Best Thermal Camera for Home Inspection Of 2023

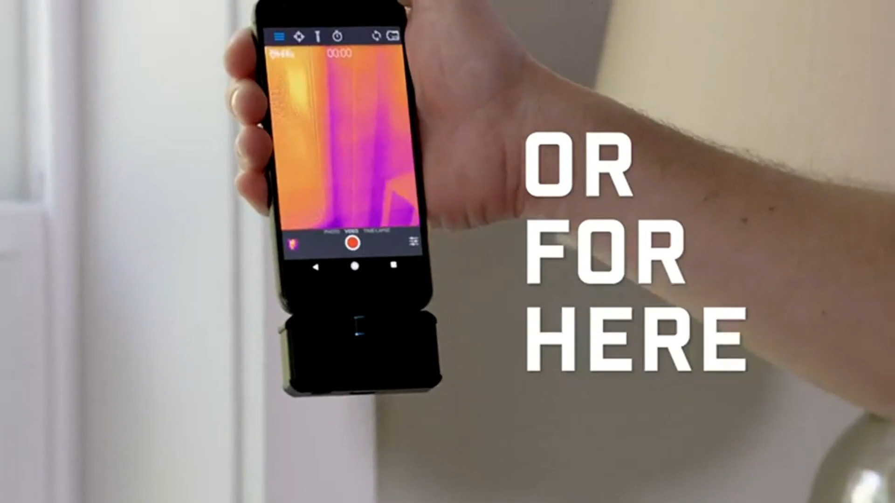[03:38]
The Floor One app requires sign in, which enables automatic warranty registration and access to all the latest updates from Floor. Another advancement we've developed with the third generation Floor One is our OneFit adjustable height connector.
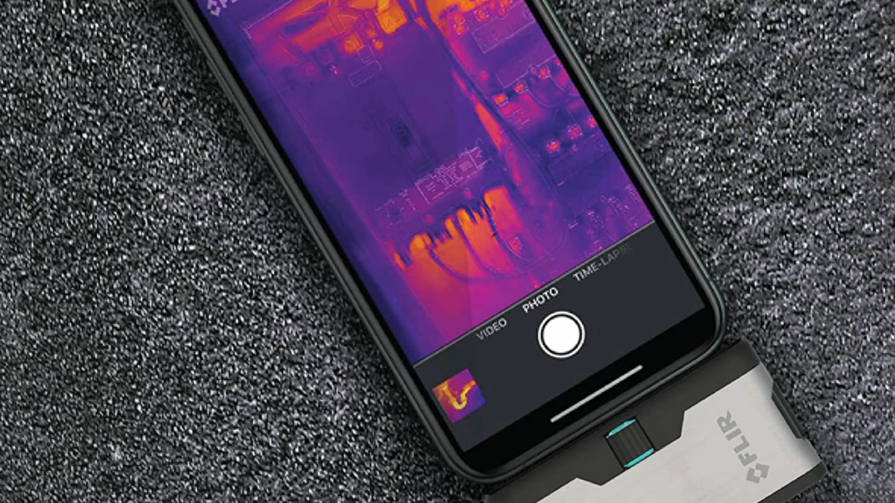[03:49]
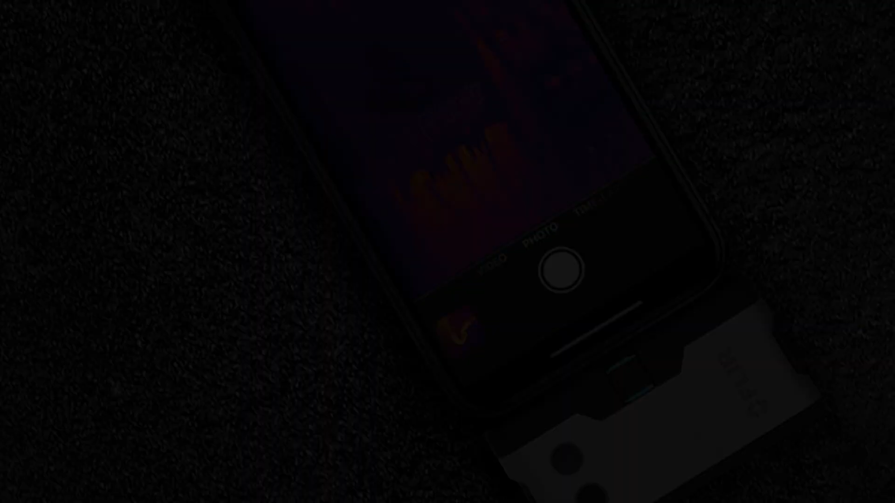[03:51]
The OneFit allows you to adjust the length of the Floor One connector so it can attach over most phone cases,
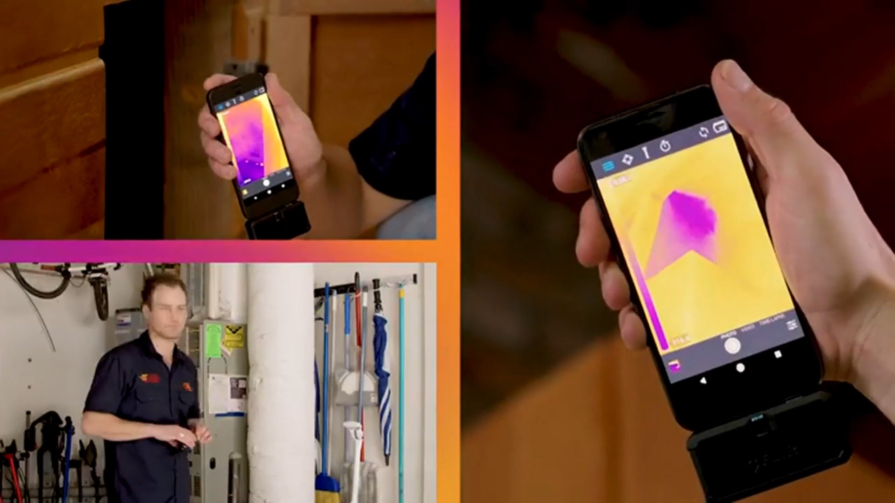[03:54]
eliminating the hassle of removing your case prior to use.
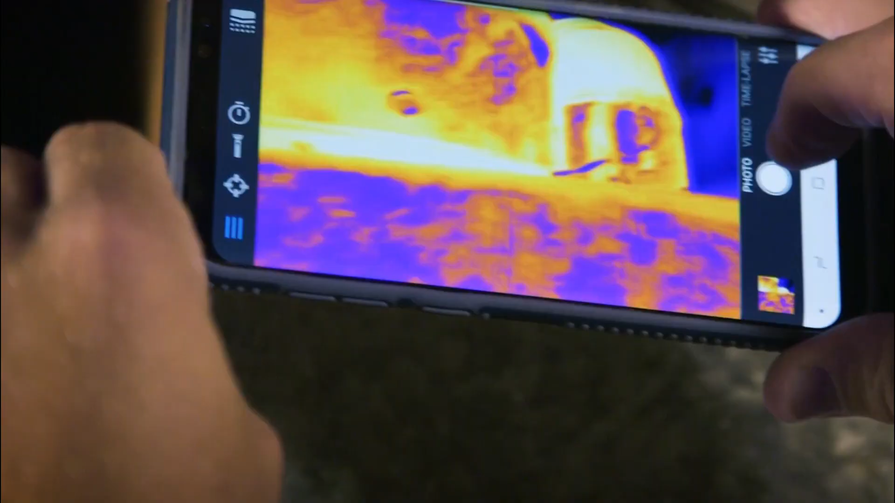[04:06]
a Thermi, Android users can flip the camera in whichever direction they want. Pros.
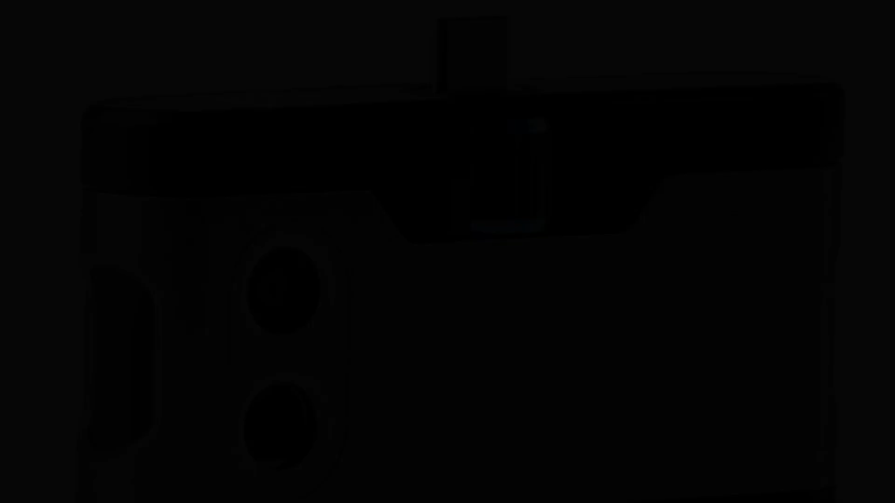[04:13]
World-renowned Floor brand, MSX technology, adjustable connector so you can use over phone case.
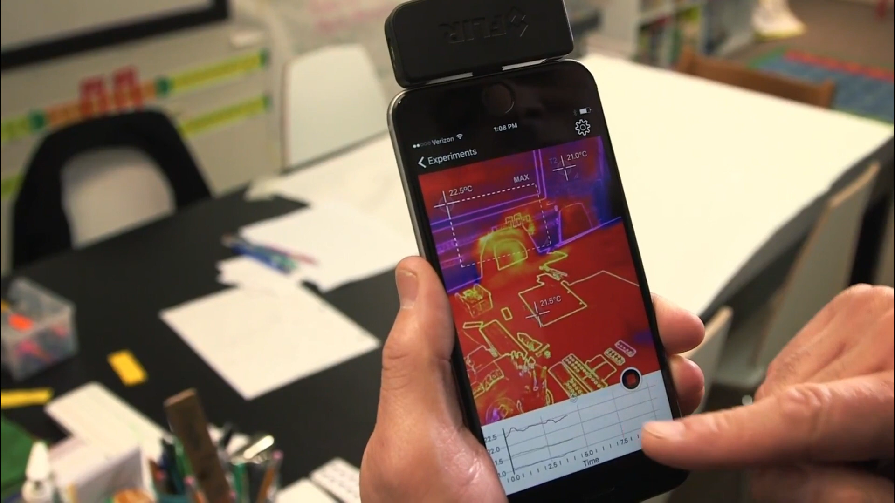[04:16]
Cons. Complaints of poor connection to phone, will not work with micro USB?
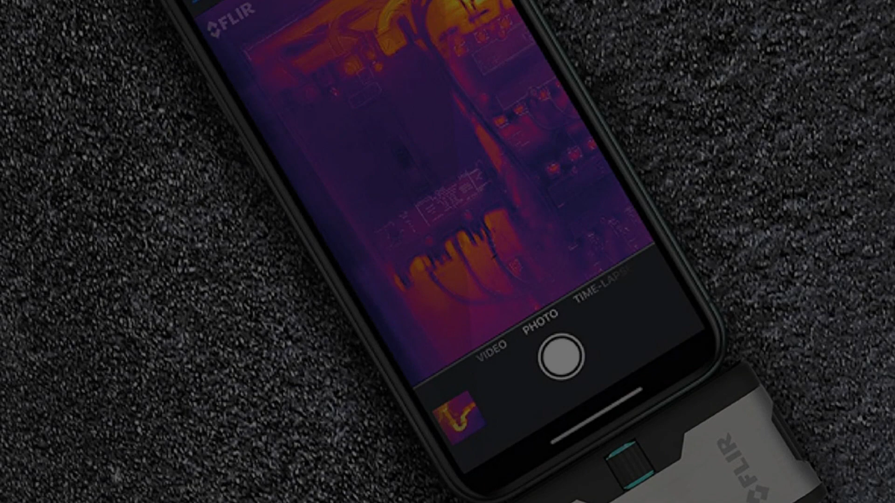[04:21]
Number 3. Seek CT-AAA Thermal Camera. The Seek Thermal Compact XR is a thermal camera
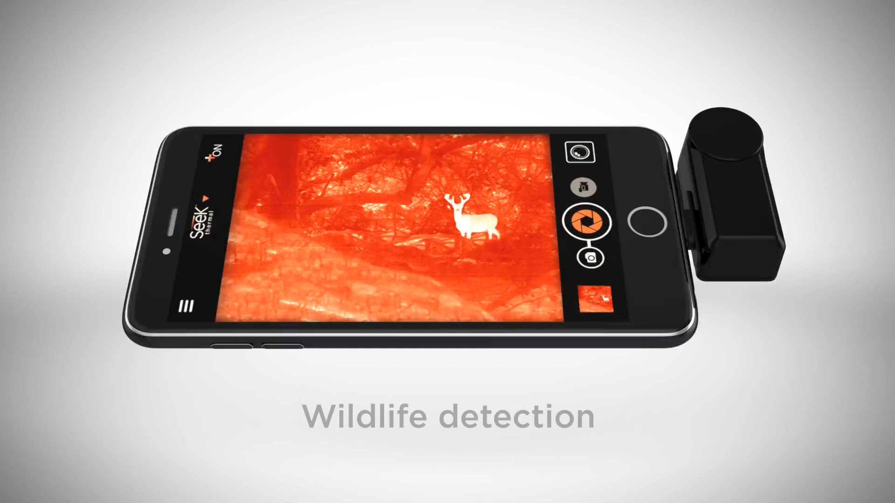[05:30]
206 x 156 thermal sensor, detection range of dash 40F degree to 626 degrees Fahrenheit,
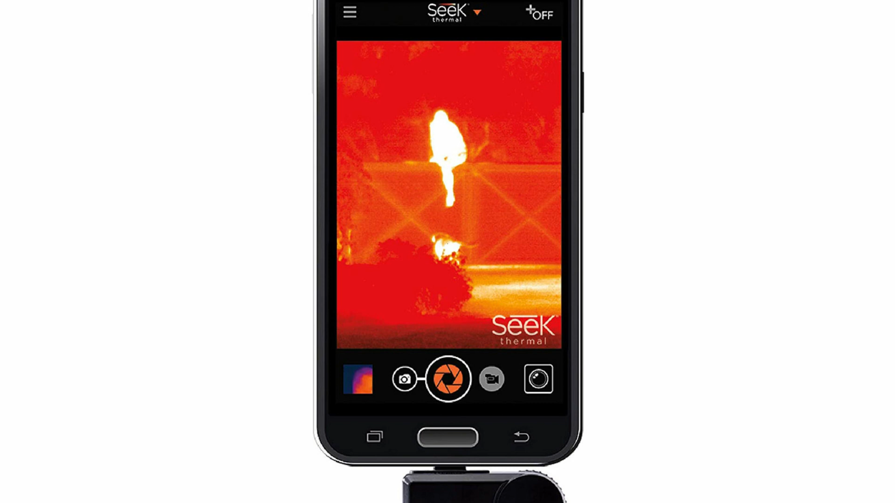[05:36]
focusable lens,
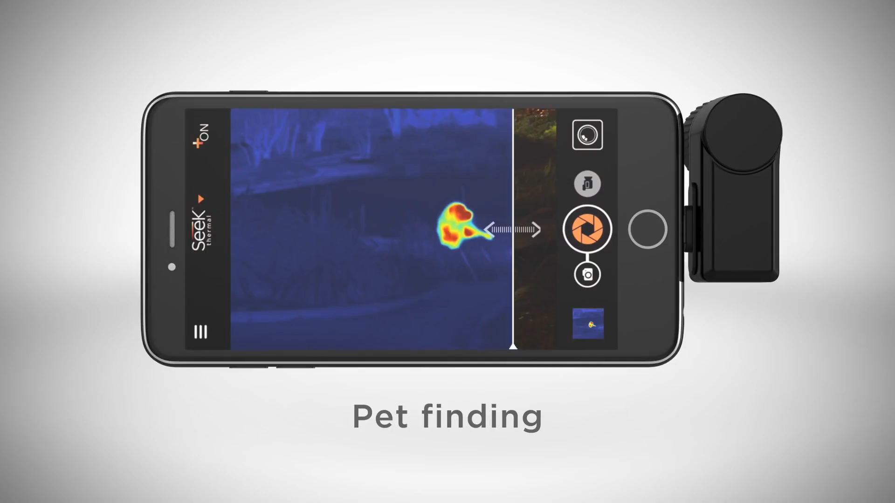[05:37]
9 color palettes, 20 degrees field of view, thermal camera resolution.
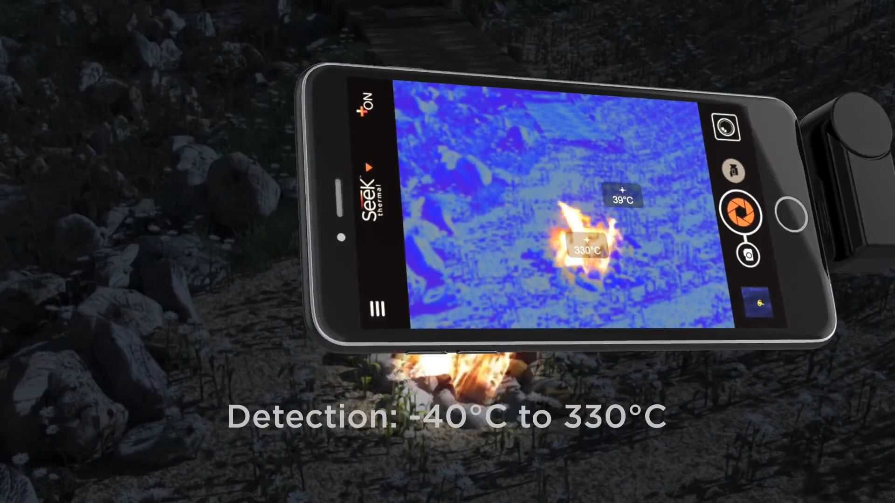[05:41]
On screen: spot 39°C, max 330°C
The Seek Thermal Compact XR comes with a thermal camera resolution of 206 x 156 pixels.
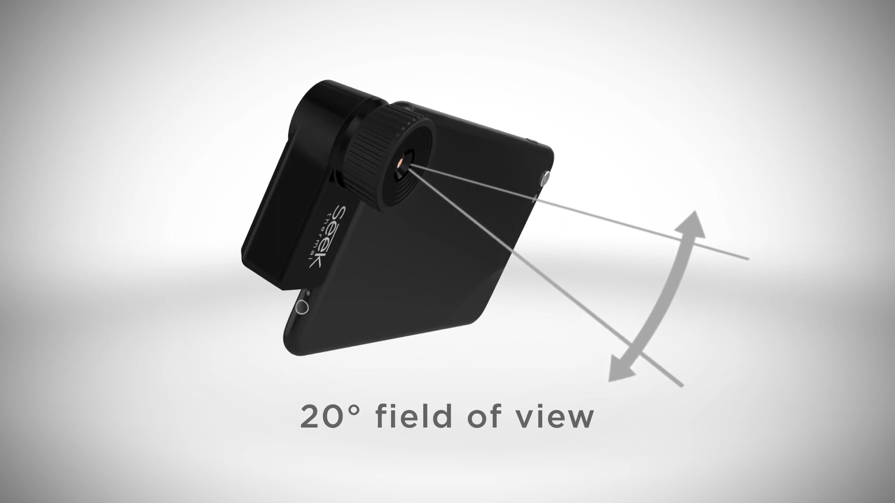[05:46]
Although less than the Compact Pro, its specs are quite lovely for thermal cameras.
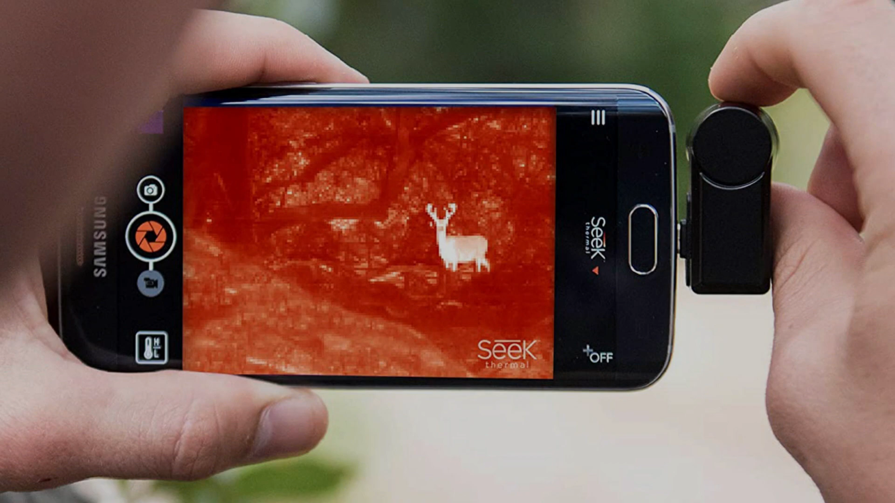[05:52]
Temperature range. Compact XR can detect temperatures from minus 40 degrees Fahrenheit to 626 degrees Fahrenheit with an 1,800 foot range.
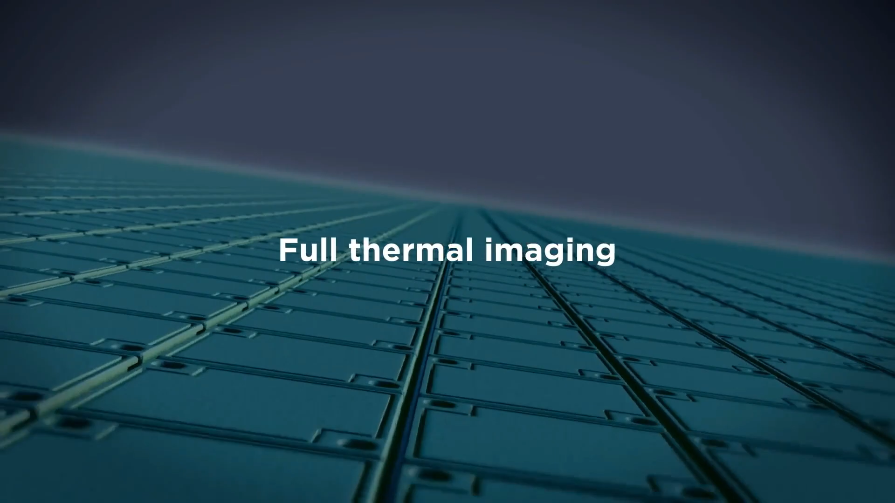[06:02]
Android compatibility.
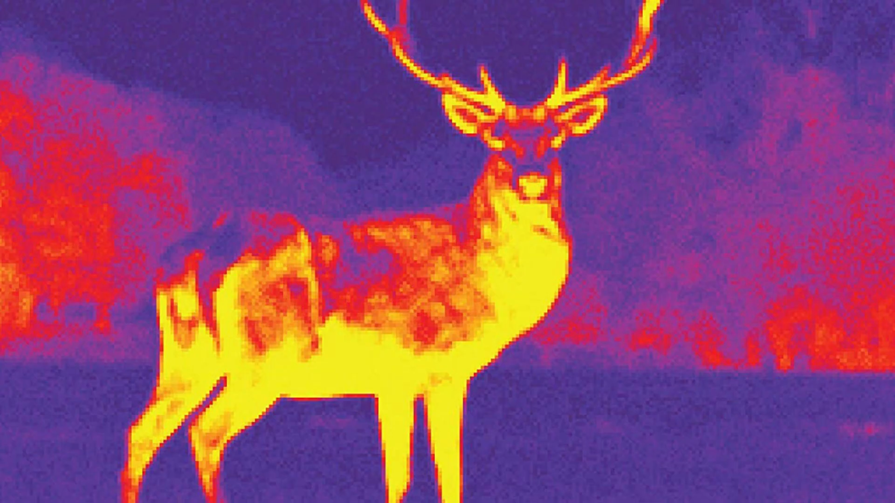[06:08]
Like the Compact Pro, this camera makes use of micro USB or USB-C depending on what you need and is compatible with most Android devices running Android 4.3 or higher OS.